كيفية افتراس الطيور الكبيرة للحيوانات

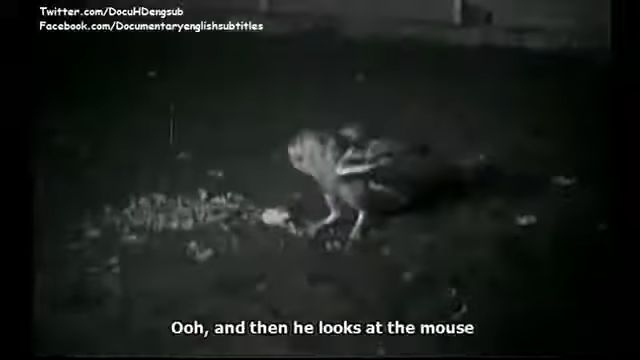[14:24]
Oh, and then he looks at the mouse because the mouse has just made a sound. And now he leans way forward.
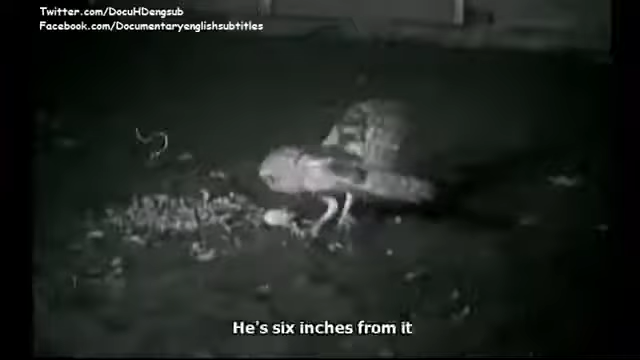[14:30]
He's six inches from it. And at this moment, he does a curious thing.
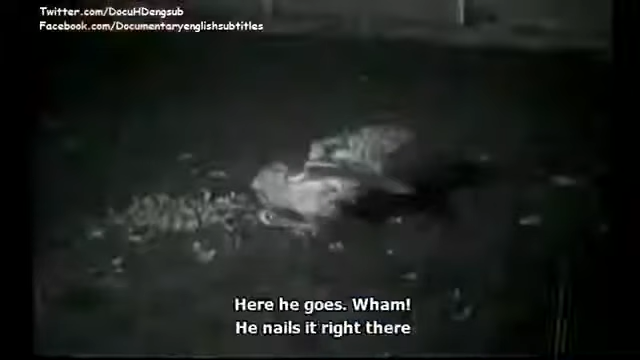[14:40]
Wham! He nails it right there.